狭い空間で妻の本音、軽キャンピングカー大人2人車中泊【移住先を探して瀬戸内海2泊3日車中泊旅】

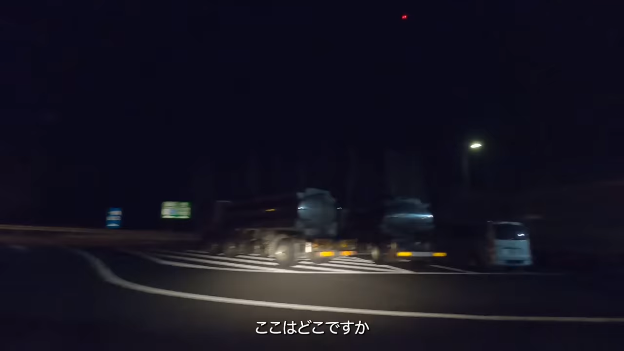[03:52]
こですかタツノ西タツノ西サービスエリアはい、サービスエリア着きました